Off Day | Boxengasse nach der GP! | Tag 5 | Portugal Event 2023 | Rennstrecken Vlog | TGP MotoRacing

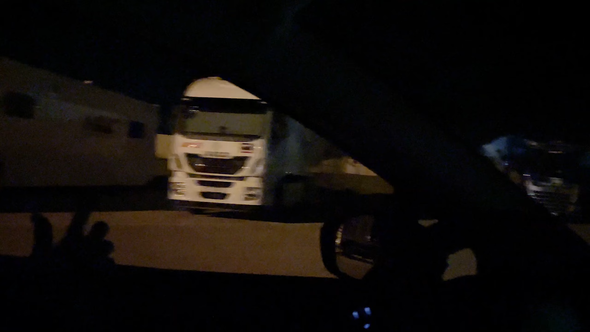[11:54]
oh Altrans auch cool warte mal ich fahr mal so dass du es vielleicht mit unserem Auto noch ein bisschen beleuchten jetzt ist hier Altrans bitte gefährlich hast du es mal gemacht